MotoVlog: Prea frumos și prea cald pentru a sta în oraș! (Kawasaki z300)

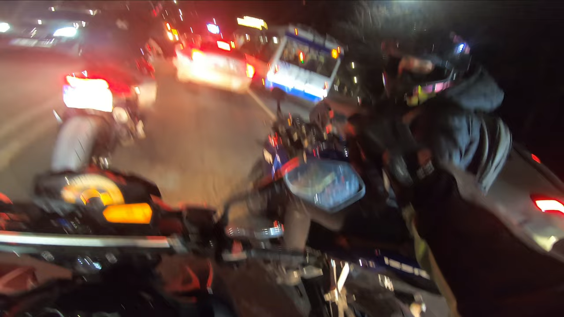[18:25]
Mergem să mai deranjăm un pic și pe cei din Ciocana. Cât suferă doar ăștia de pe Râșcanovca. Gita mai groapa, gita mai gropicelele. Aici deja e crater.